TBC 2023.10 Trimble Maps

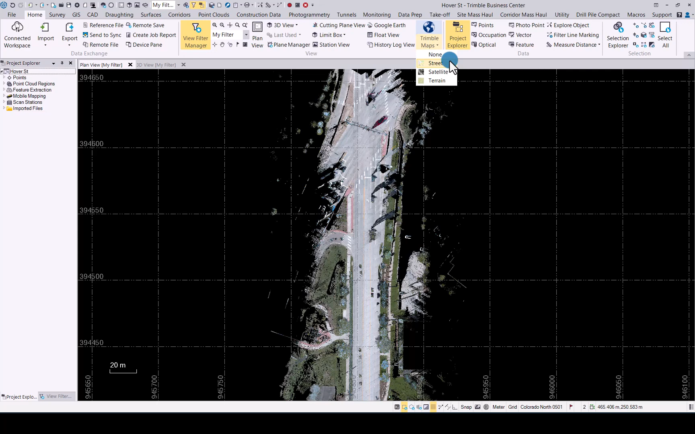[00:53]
you will now see there's the Trimble maps so we have now integrated Trimble maps as our background map option. If you click on the bottom section of that icon you will see now option for street satellite and terrain. Let's quickly have a look at streets so as you can see that will upload the street map or a background option.